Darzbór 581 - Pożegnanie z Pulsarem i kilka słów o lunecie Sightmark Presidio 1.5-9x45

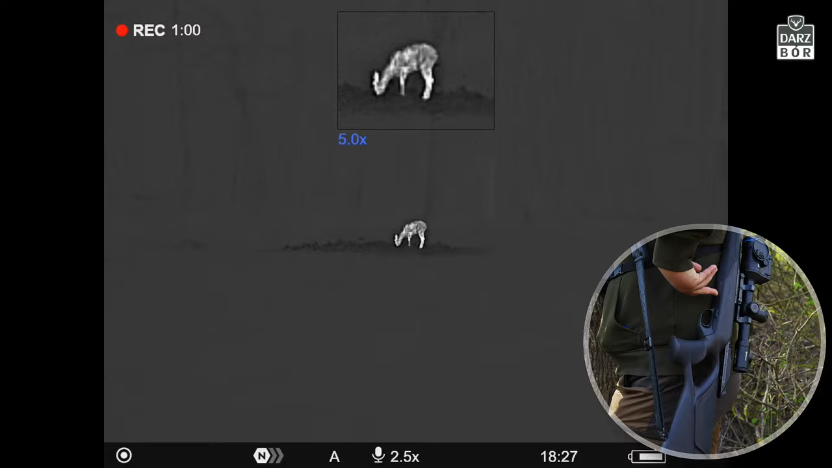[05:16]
Natomiast jeśli ktoś ma mniejszy budżet, może kupić wersję XQ35.
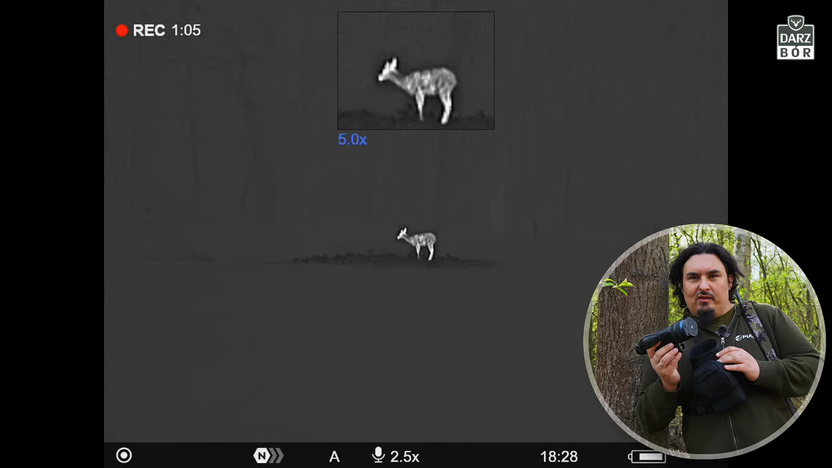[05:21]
Wersja XQ35 charakteryzuje się tym, że ma przede wszystkim obiektyw 35, ma znacznie mniejszą matrycę, dlatego, że tutaj jest to na 640, tam mamy na 300.
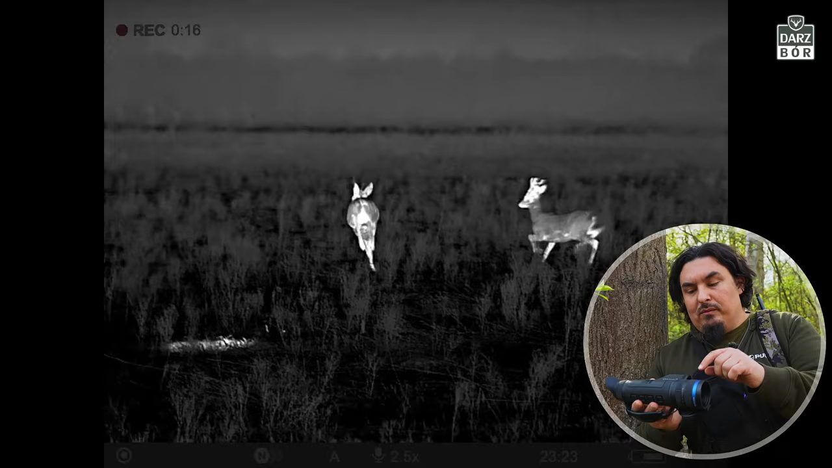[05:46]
można żonglować matrycą i można wymienić też jeszcze tutaj ten dalmierz.
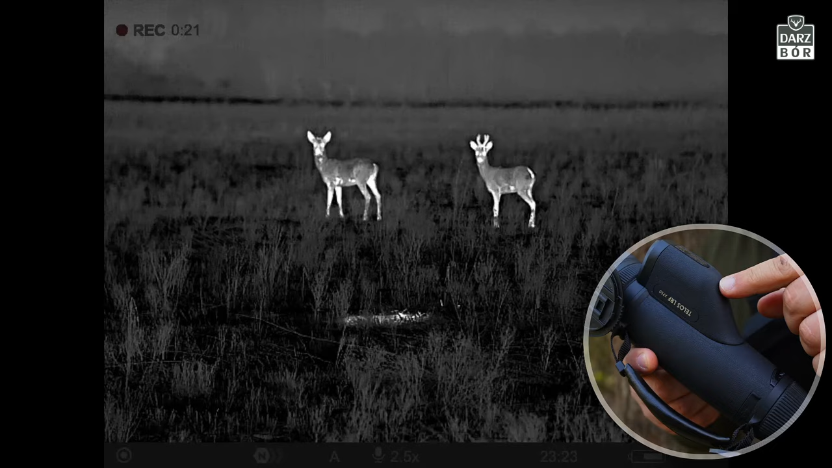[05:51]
Ten dalmierz jest zamontowany na stałe, dlatego, że jest on nieodczepialny, bo jest on kalibrowalny.
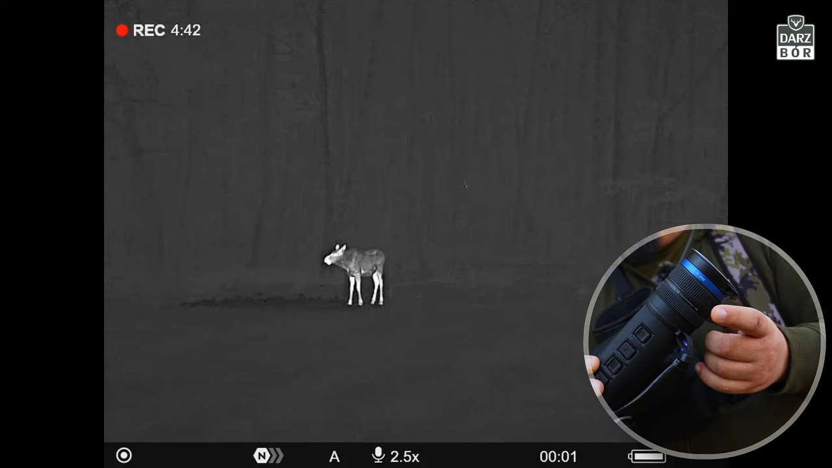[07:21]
Może tu być 2,5 do 10, może być tu 2,5 do 20, może być 3 do 12. Wszystko zależy od tego, jaką konfigurację tych urządzeń będziecie tutaj mieli.
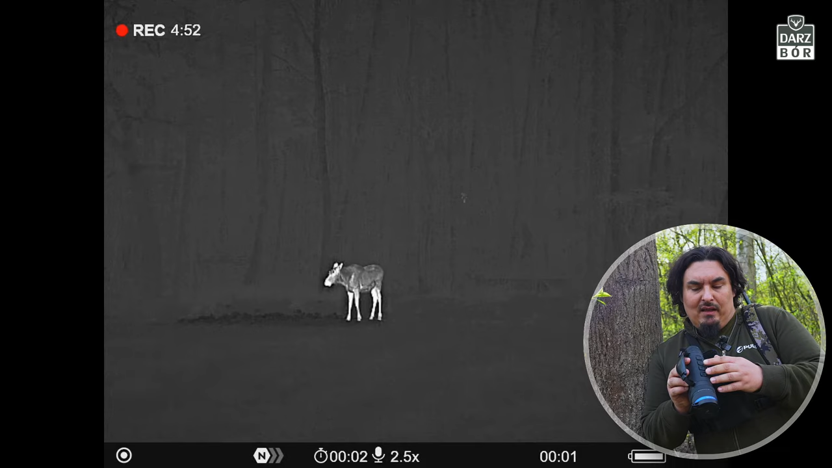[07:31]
Czyli cztery przyciski i tak, power, menu, góra, dół, one oczywiście odpowiadają też za inne funkcje, takie jak chociażby dalmierz, powiększenie, nagrywanie.
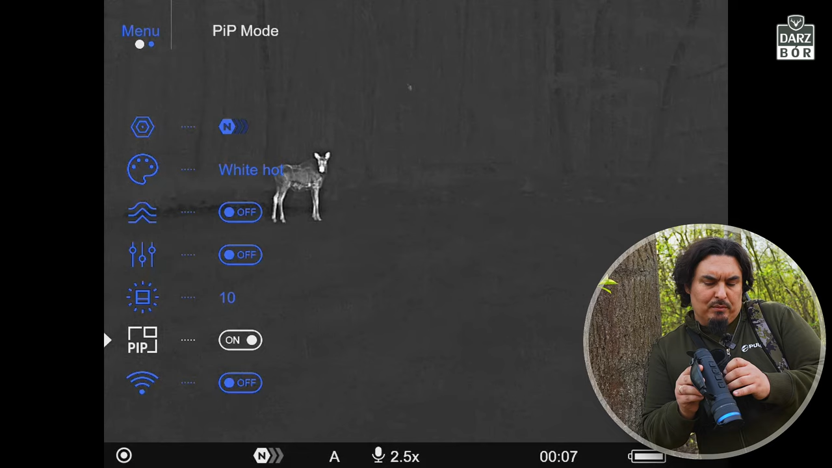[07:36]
Bardzo fajną rzecz, którą tutaj pulsar wprowadził jest to, że ta bateria jest wyjmowalna i ta bateria,
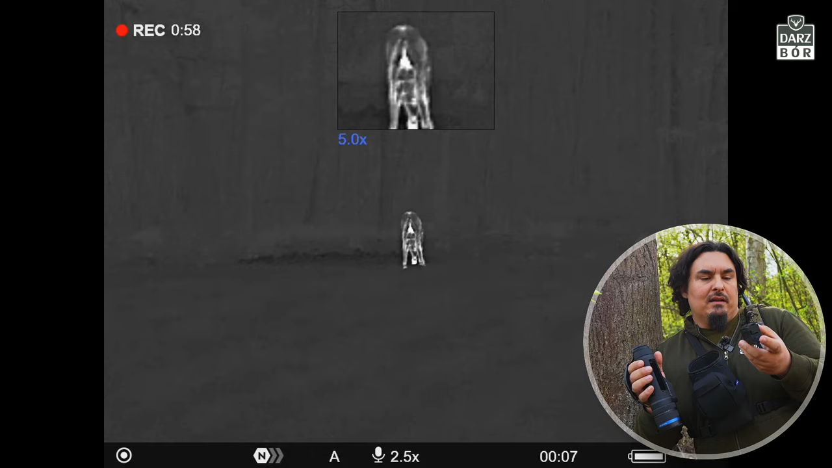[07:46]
to jest troszeczkę inny typ baterii,
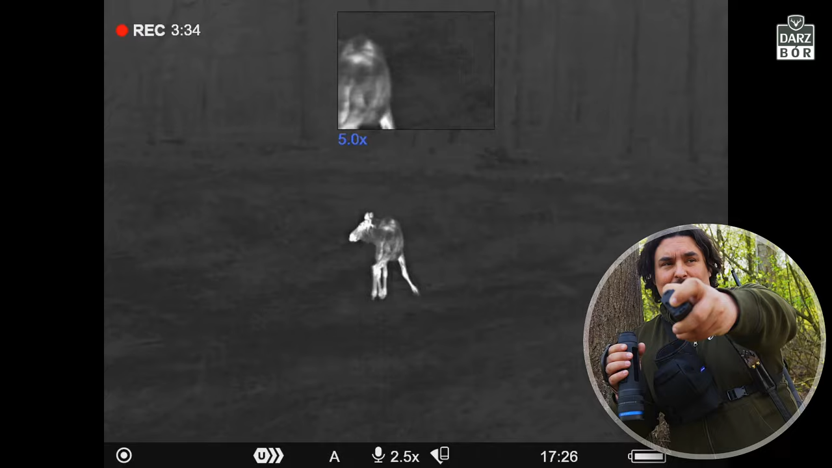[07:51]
i ta bateria ma dedykowane gniazdo tutaj do ładowarki.
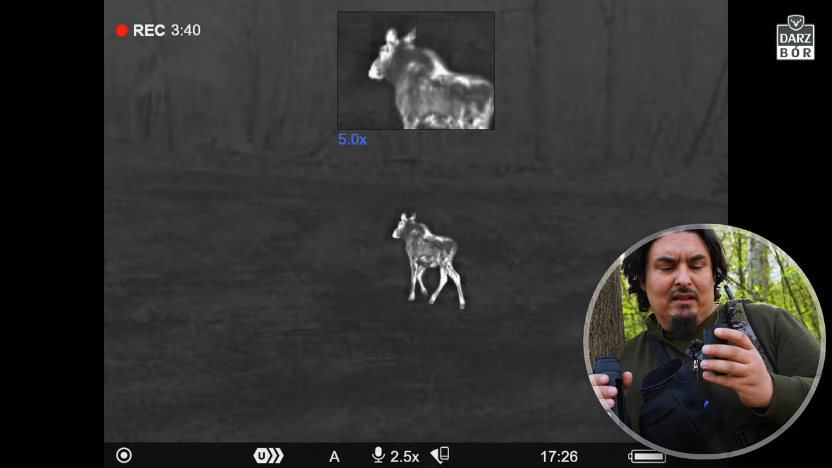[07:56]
Więc nie trzeba już kolejnych tych przejściówek, które powodują to, że musicie wziąć i ładowarkę, i kabel, i przejściówkę,
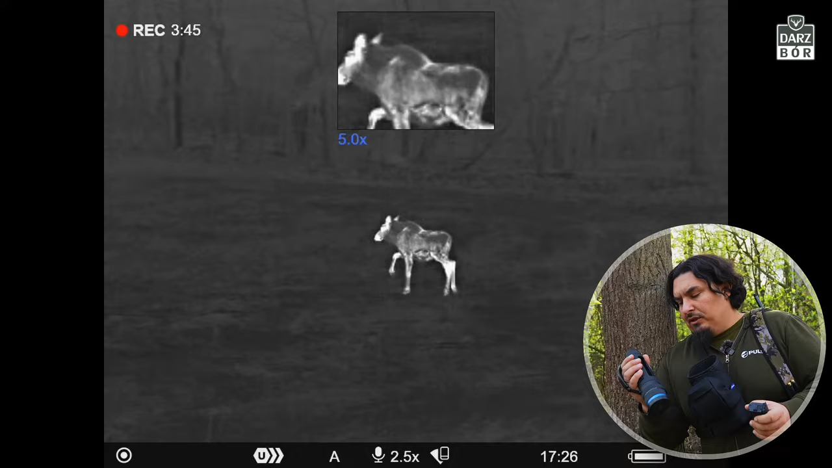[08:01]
tylko wyjmujecie baterię, podłączacie ją pod kabel i mamy to gotowe.
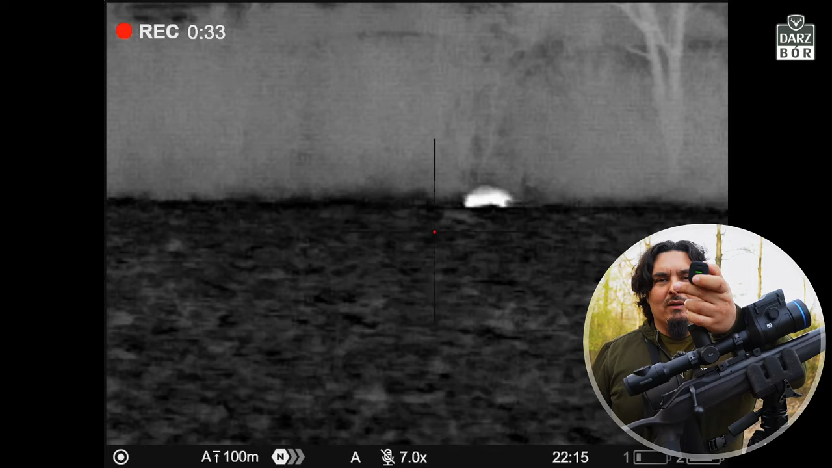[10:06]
Ładowarka, która ma od tej pory dwa porty ładowania.
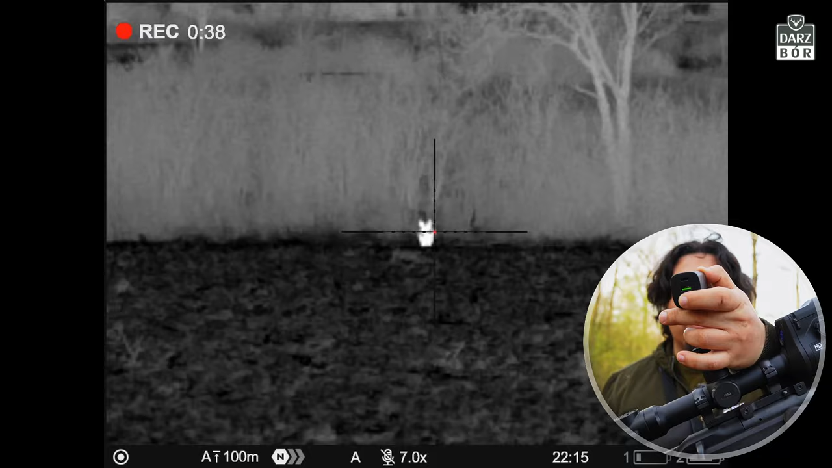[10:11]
Jeden duży i drugi mały, czyli USB-A i USB-C. Jest to coś, co my jako ambasadorzy pulsara gdzieś proponowaliśmy już jakiś czas temu. Jest to bardzo miła rzecz, że te nasze sugestie są brane pod uwagę. Docierają one do pulsara i jest to tak też rozwijane. Fajną rzeczą jest też pilot. Ten pilot na Bluetooth zdalnego sterowania, który symuluje te trzy przyciski, które tutaj są, oraz pokrętło,
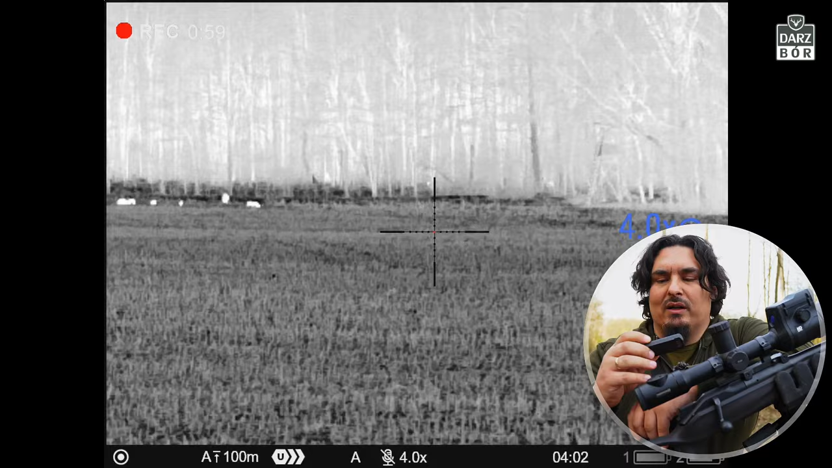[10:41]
które tutaj mamy, łącznie z tym, że on jest tutaj klikalny.
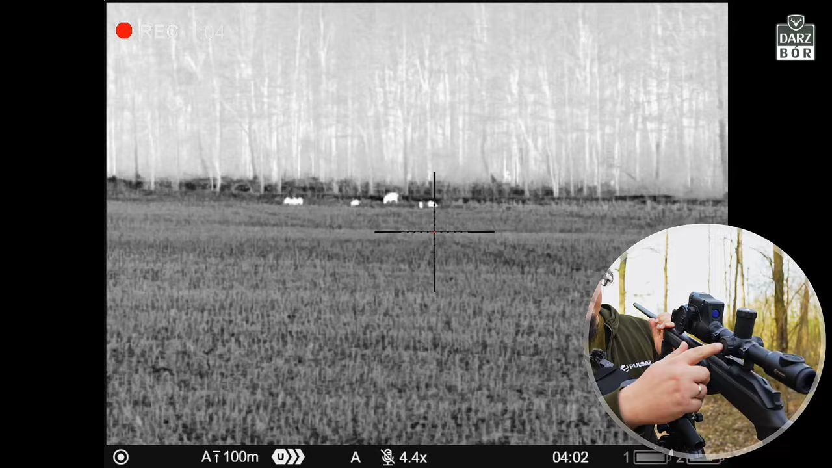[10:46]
Tak samo jak klikalny jest też i ten przycisk, który mamy tutaj.
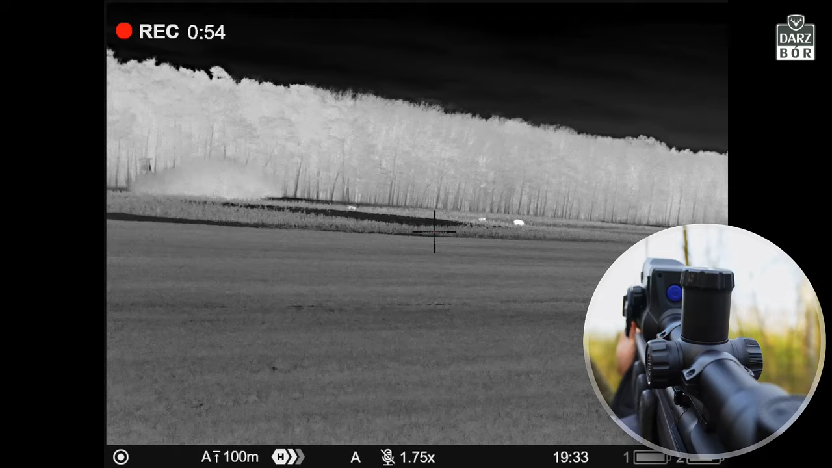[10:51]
Także jest to o tyle fajne rozwiązanie, że możemy sobie, tak jak siedzieliśmy,